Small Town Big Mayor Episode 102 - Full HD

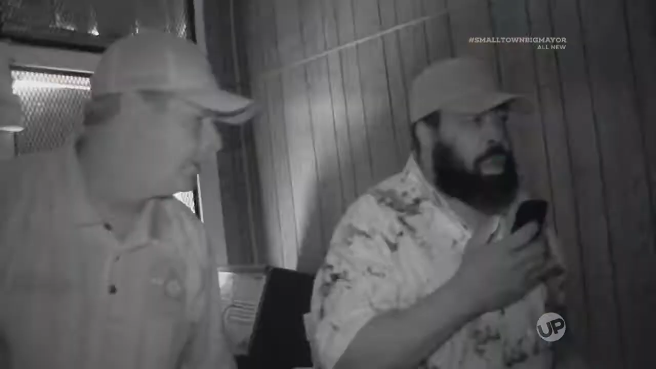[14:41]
We got the goat cornered in here. Put him in the corner. We got him. We got him. We got him cornered. Got him cornered. Get him. Get him. Oh, I got him now. Oh, I got him.